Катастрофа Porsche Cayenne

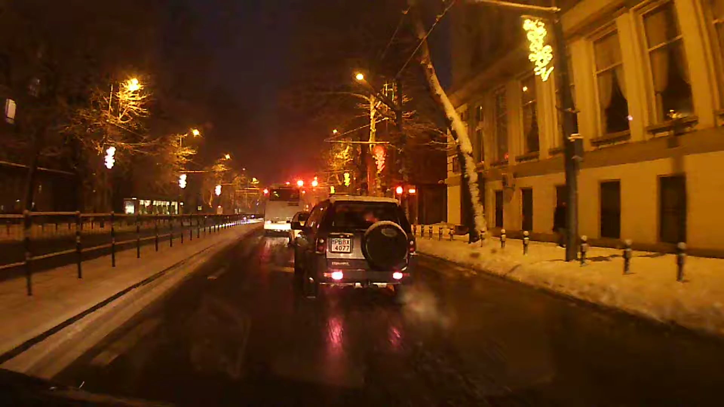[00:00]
През мен... През мен... Блъсна! Оооо! Сандвич ли ли мене?